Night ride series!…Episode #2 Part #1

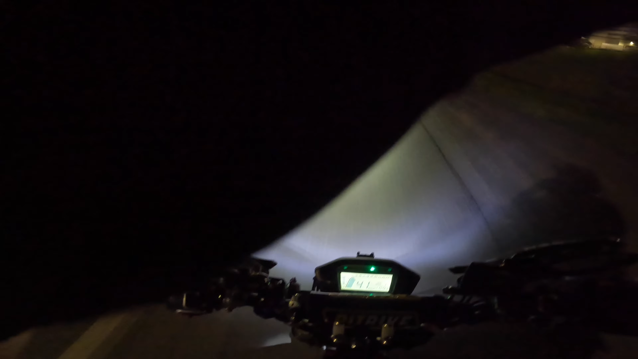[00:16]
yeah that guy does not have his lights on and that is so freaking dangerous there's a
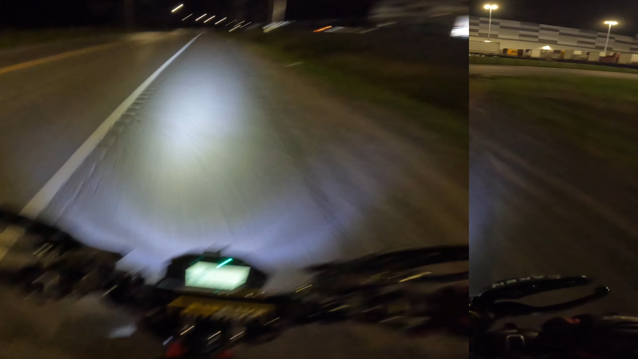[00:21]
lot cooler out right now than was the last week welcome back to the channel buddy as you guys can see right now oh wow this is nice and cool yeah fix that mirror we are on the gemini i am out for my weekly ride off work home so i'm gonna take you guys along for the ride i'm going to go down by the water now so we get all the industrial area
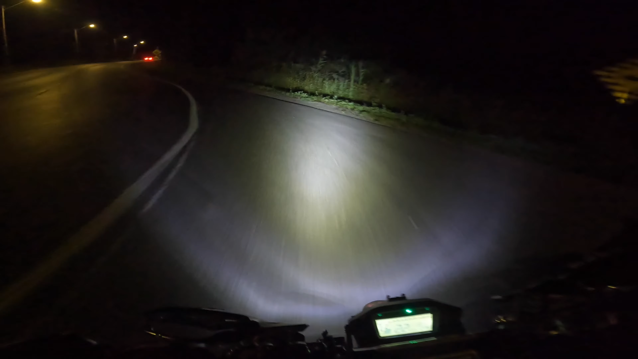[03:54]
so i'm expecting the streets to be maybe a little bit busy not too crazy yeah it's nice and cool out in the countryside but once you get into the city you're going to feel a difference ah jesus
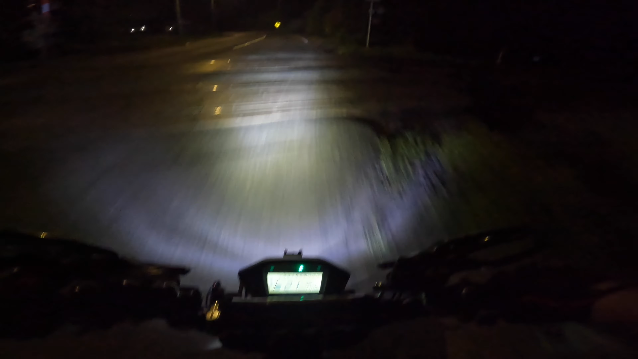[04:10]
here i am worried about my light pods being too bright but these freaking trucks behind me are freaking turning night in the day
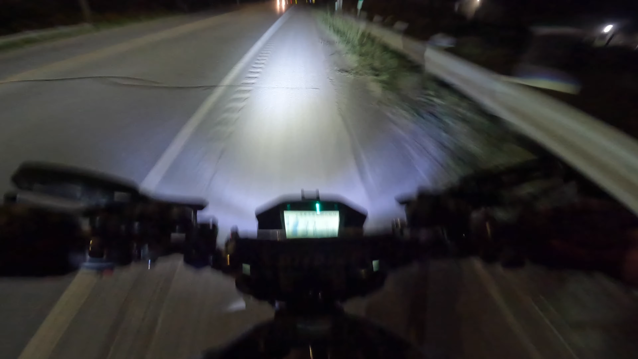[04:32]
and you're going to cut right in front of me and never use your turn signal oh wow wow wow people in my town don't even know what those things are see little blinky things it indicates where you're going
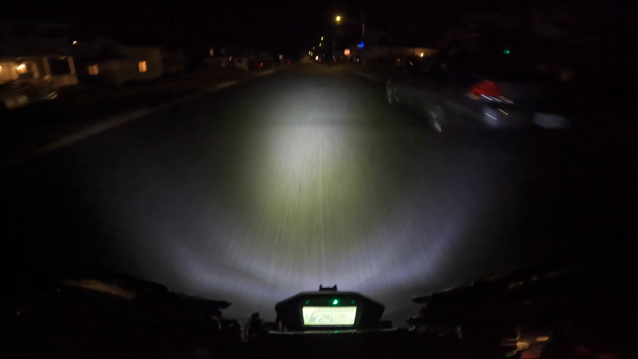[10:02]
one time was like some sort of a bar or a pub down there what's this big truck doing they're stopping you're backing up okay and what the hell is this car behind me doing
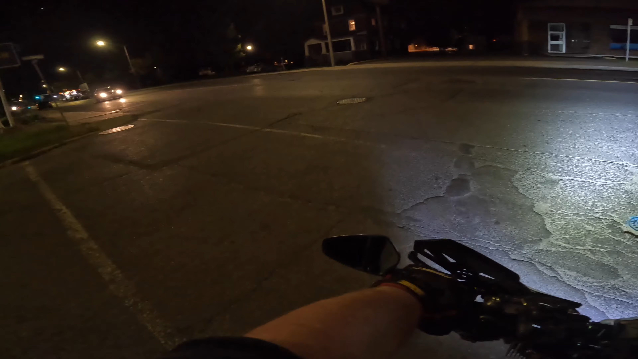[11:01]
that's all there is pretty much down there and also the bike path right so i've never been down there at night
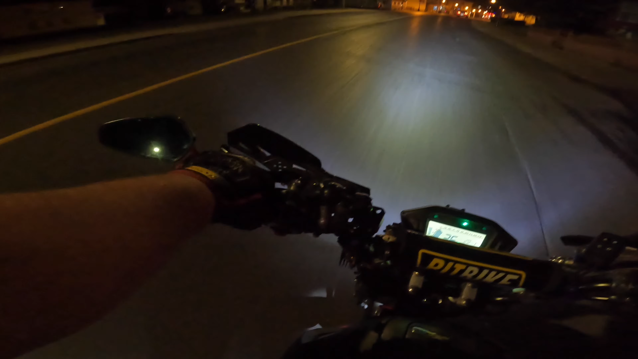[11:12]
i'm just going to take this street here and that's kind of a shitty turn i just did there dead end i'm going down this way up
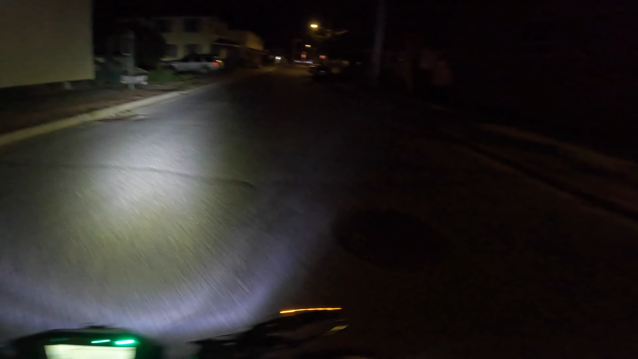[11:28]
this town's a lot different at night i can't see anything so obviously down by the docks is always going to be a high crime rate area right so i've never been down there before at night so let's see anything fucking sketchy i'm getting all dodge quick